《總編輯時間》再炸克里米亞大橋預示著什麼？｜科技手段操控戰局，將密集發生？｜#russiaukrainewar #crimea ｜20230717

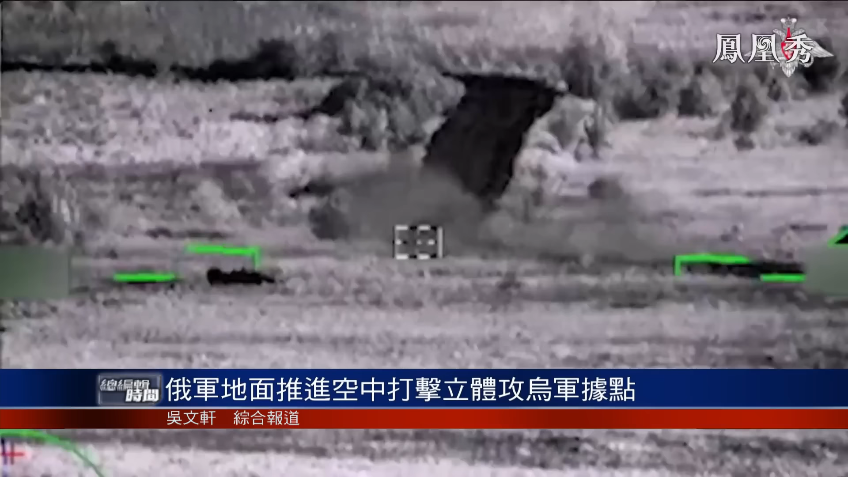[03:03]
心和装甲车而在库平杨斯克方向俄军在派遣卡5-2加上米28攻击直升机